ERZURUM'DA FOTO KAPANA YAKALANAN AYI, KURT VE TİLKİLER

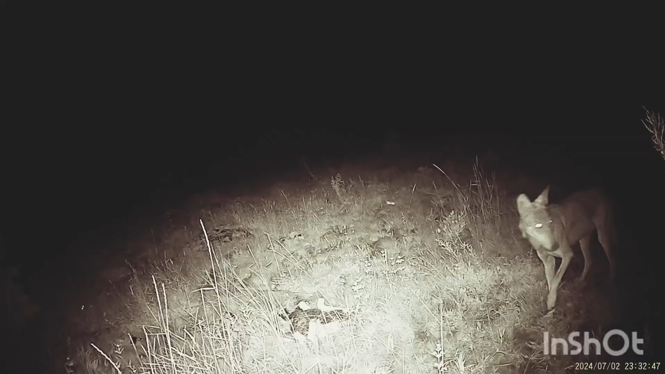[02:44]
Evet ilk önce bir kurt gelmiş arkadaşlar. Zayıf bir kurt. Ön sol ayağı topal arkadaşlar. Sonrasında ziyaretimize gelen iki adet kardeş tilki. oldukça temkinli yaklaşıyorlar arkadaşlar.
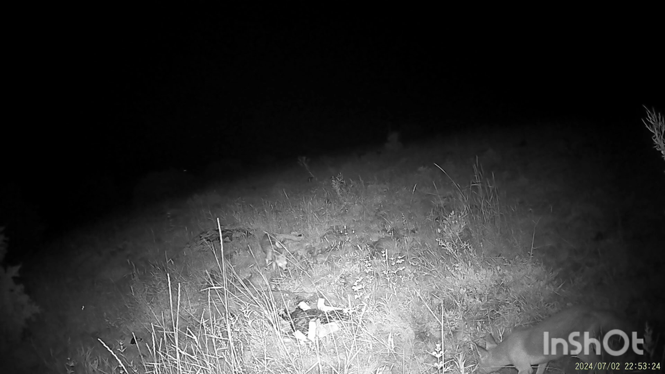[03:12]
Her zaman dikkatlice hareket ediyorlar. Bakın şu kasa tarzı görünen şeyin içinde et vardı.